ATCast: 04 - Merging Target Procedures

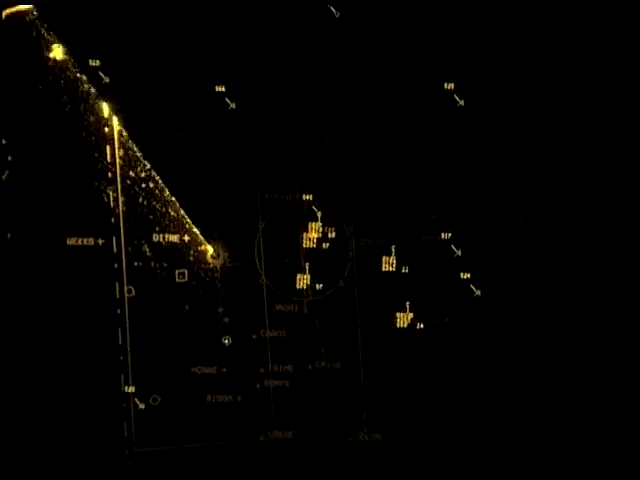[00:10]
Even though altitude can be used to separate aircraft,
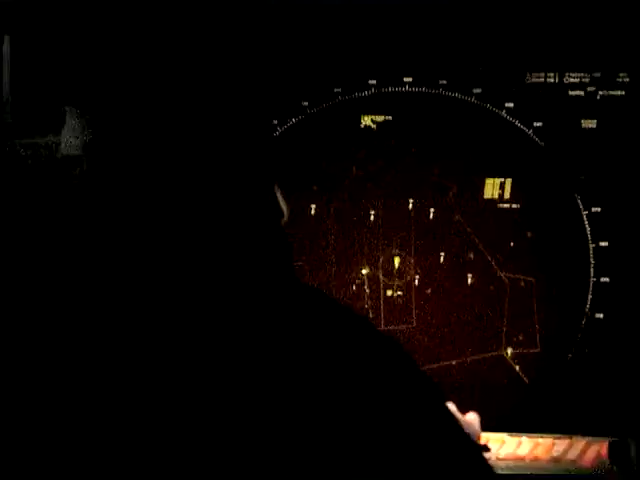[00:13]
a radar scope is a two-dimensional representation of a three-dimensional world in which three miles or 1,000 feet may not seem very far at all to a pilot at altitude and flying at hundreds of knots.
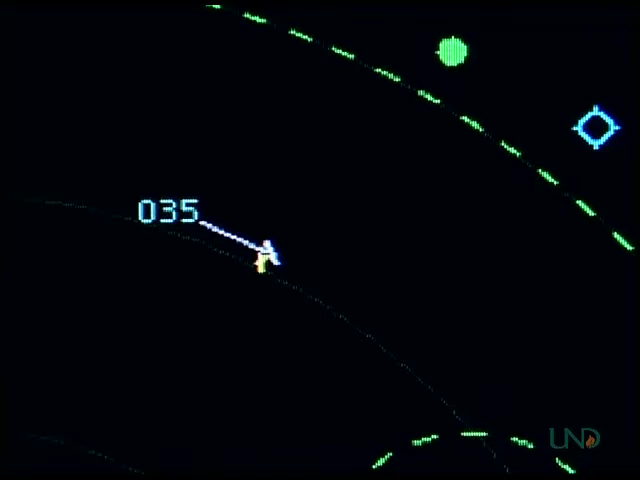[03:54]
Here are some examples of traffic calls. American 424 Heavy, traffic 1 o'clock, 4 miles northbound, Boeing 737 at 900,000. American 424 Heavy, traffic in sight. United 329, traffic 11 o'clock, 3 miles eastbound, heavy MD-11 at 1,000.
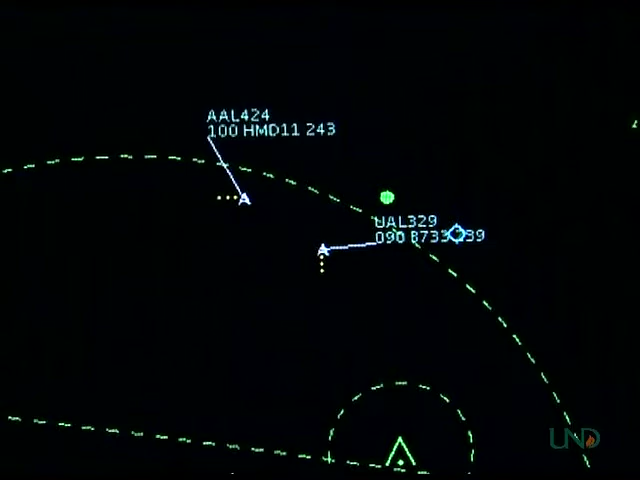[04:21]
Traffic in sight, United 329. Continental 411 Heavy, traffic 1 o'clock, 5 miles northbound, type unknown, altitude indicates 3,500.
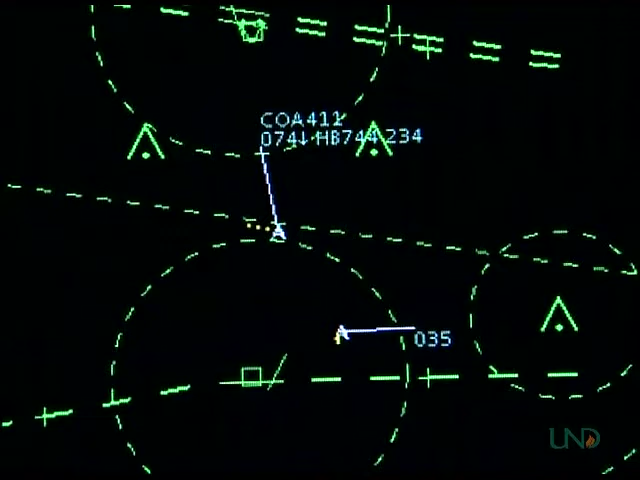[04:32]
Continental 411 Heavy, we have traffic in sight.
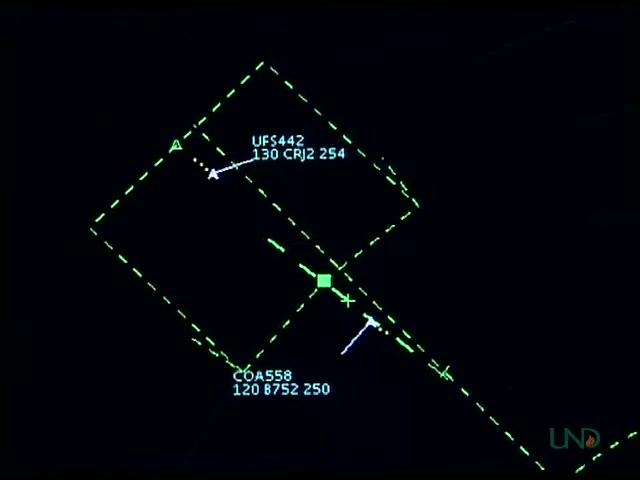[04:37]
Feeder flight 442, traffic 12 o'clock, 1,0 miles opposite direction, Boeing 757, level 1,2000. Feeder flight 442, traffic in sight. Continental 558, traffic 12 o'clock, 8 miles opposite direction, CRJ level 1,3000.
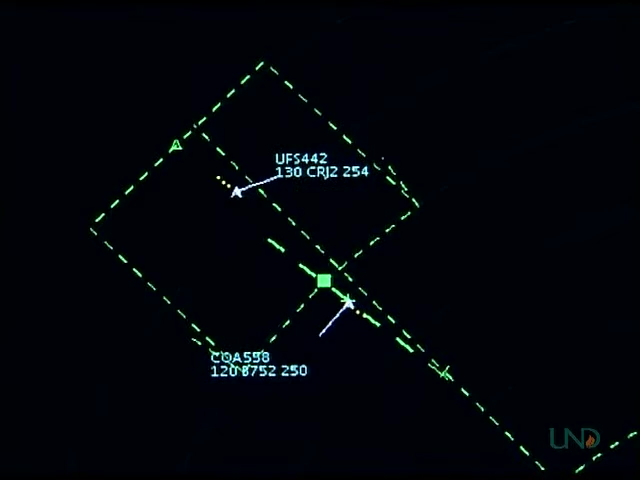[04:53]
Continental 558, we have traffic in sight. American 131, traffic 6 o'clock, 3 miles, same direction. Heavy Airbus A310, out of 1,2400 for 1,2000.
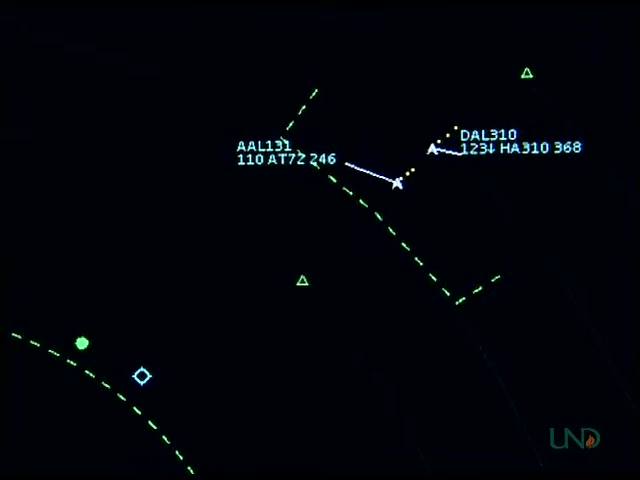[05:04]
American 131, we have traffic in sight.
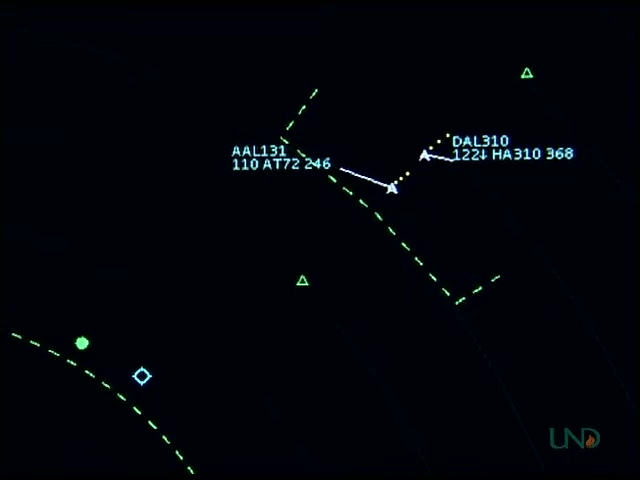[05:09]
Delta 310 Heavy, traffic 12 o'clock, 2 miles, same direction.
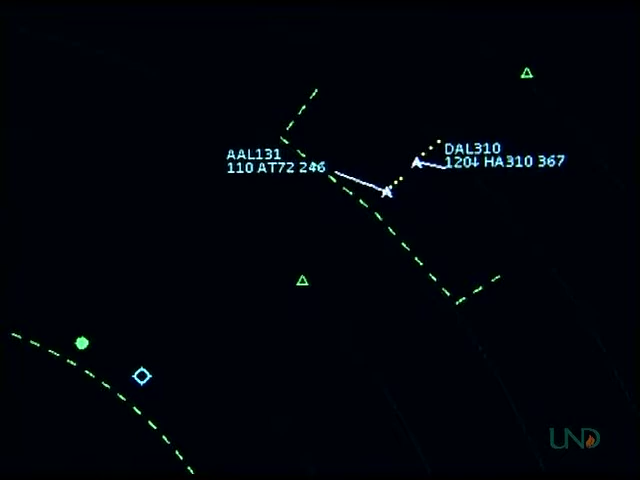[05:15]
ATR 72, level 1,1000. Delta 310 Heavy, traffic in sight. United 329, traffic 3 o'clock, 3 miles northeastbound, heavy MD-11, climbing through 8,000 for 1,2000. Caution weight turbulence. United 329, traffic in sight. American 424 Heavy, traffic 10 o'clock, 2 miles eastbound, Boeing 737, level at 7,000.
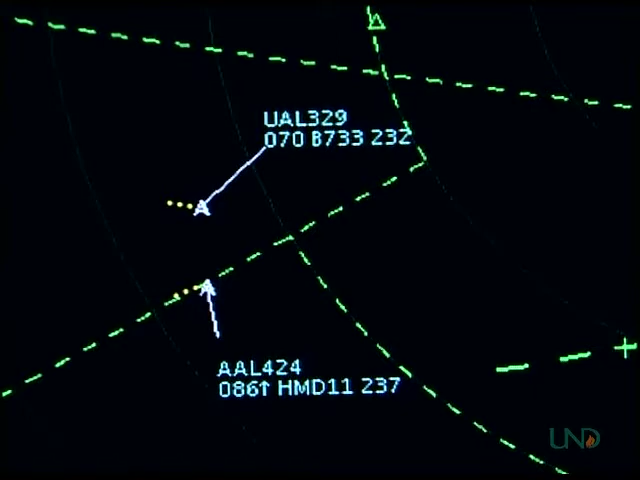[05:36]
American 424, traffic in sight.
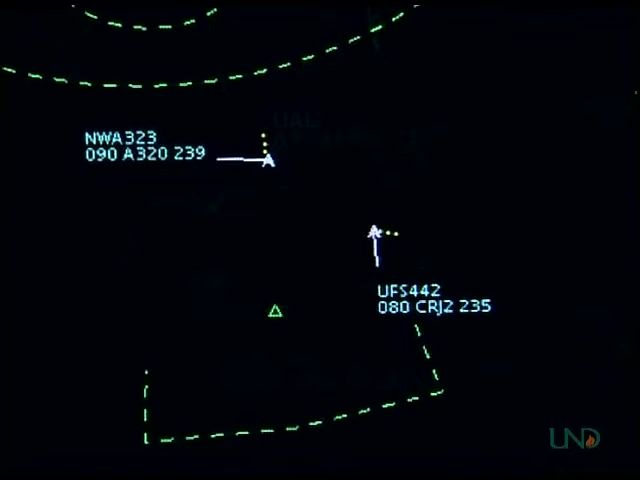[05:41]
Northwest 323, traffic 11 o'clock, 5 miles, westbound CRJ, level at 8,000. Northwest 323, traffic in sight.
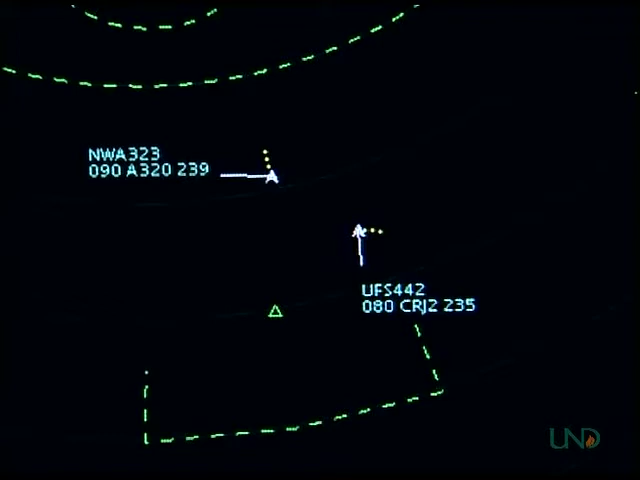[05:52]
Feeder flight 442, traffic 1 o'clock, 4 miles, southbound A320, level at 9,000. Okay.
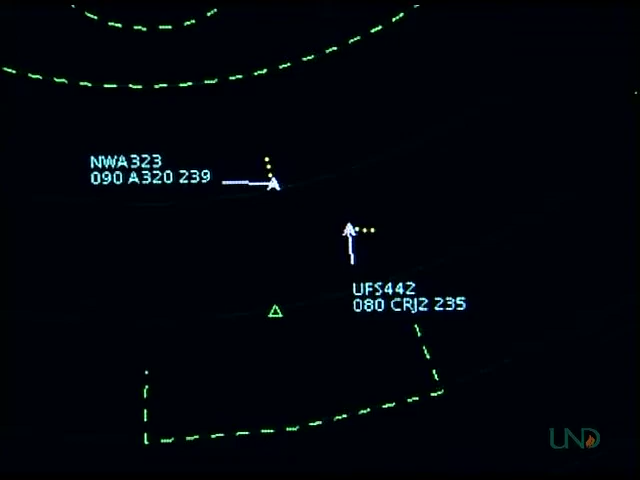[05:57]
Feeder flight 442, traffic in sight. The second element of merging target procedures is to provide vectors around traffic if requested by the pilot.